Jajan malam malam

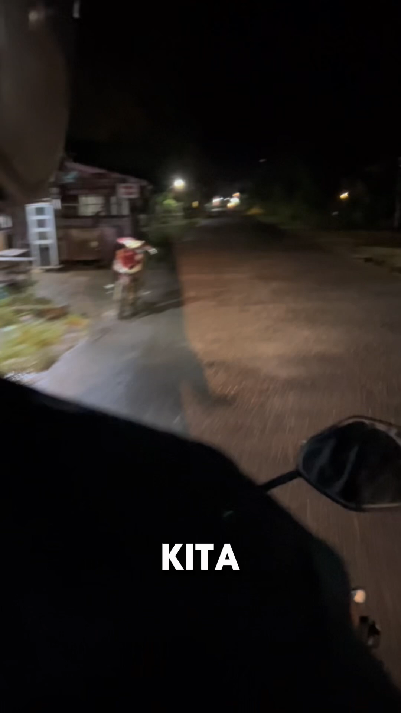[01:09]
udah pulang disini Dapat kalian lihat Ruasanya di jalan itu udah Gak ada